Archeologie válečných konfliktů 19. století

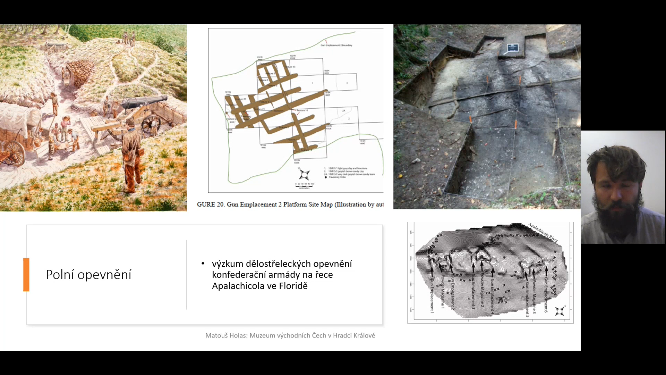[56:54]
takže vlastně takový archivická sondáž, tak jak ji známe z terénu, tak vlastně byla provedena na prostoru toho domělýho, domělýho nalezenýho vlastně postavení pro dělo.